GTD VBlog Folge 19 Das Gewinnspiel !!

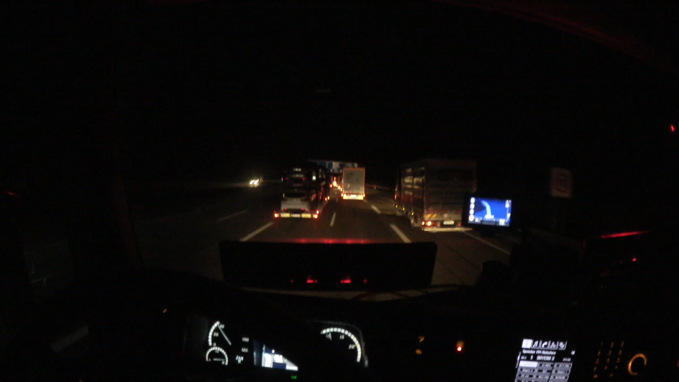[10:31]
Überholverbot. Geisteskrank hier alle, ehrlich. Oder Scheiß. Weil Leute, da vorne fährt nämlich ein Schwertransporter. Ja? Der hat Überholverbot an. Wir sind gerade auf der Kuppe hier beim Hattenbacher oben drauf, wo 5 und 7 sich trennen.